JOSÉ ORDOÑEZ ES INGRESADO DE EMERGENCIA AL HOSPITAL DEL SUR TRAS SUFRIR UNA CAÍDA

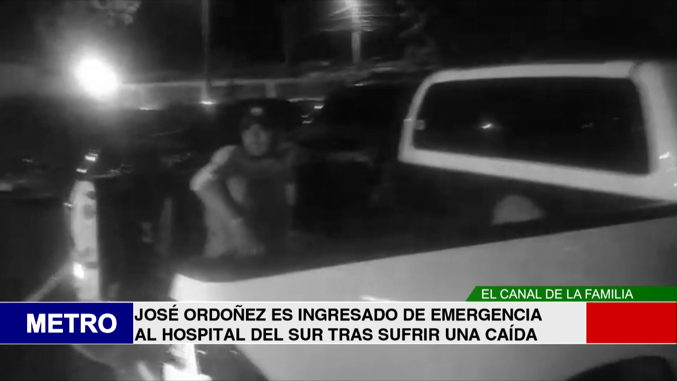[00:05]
Una persona se cae de un vehículo en movimiento, ya que venía agarrado en una tapadera de un BIN.